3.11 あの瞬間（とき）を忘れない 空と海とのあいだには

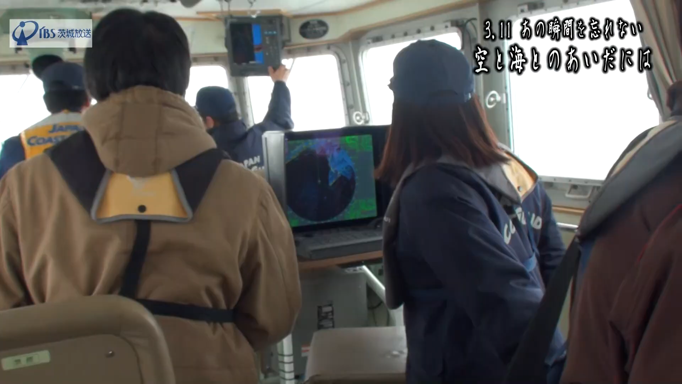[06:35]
水深が浅くなってきますので
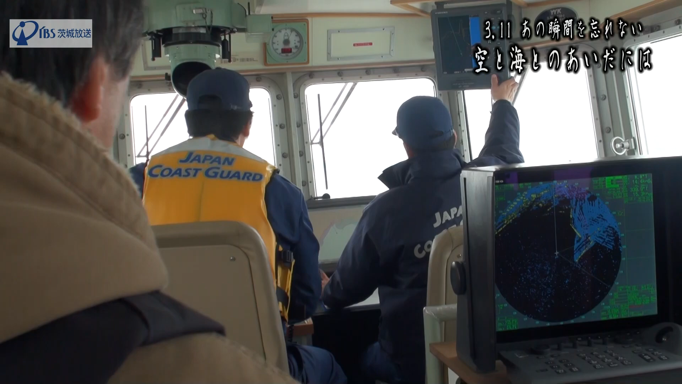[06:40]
水深を見ながら海岸に近づいていきます
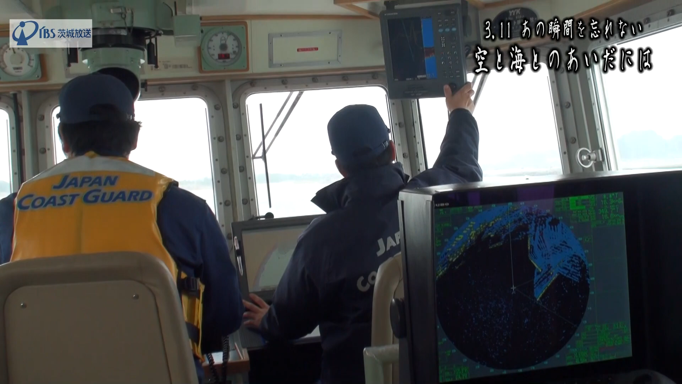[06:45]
工事しているのが多いのでこういった人がいるからそうですね
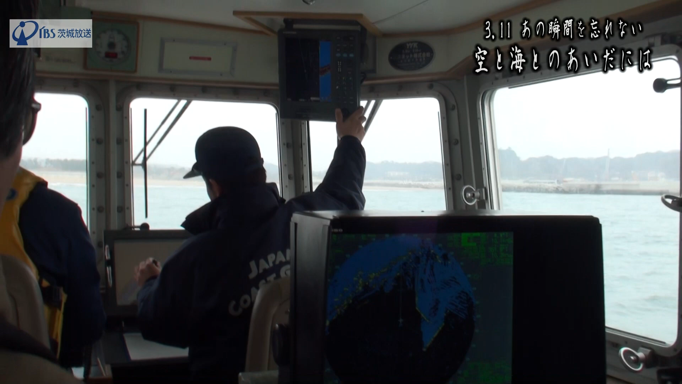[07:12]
9メーターだ水深9メ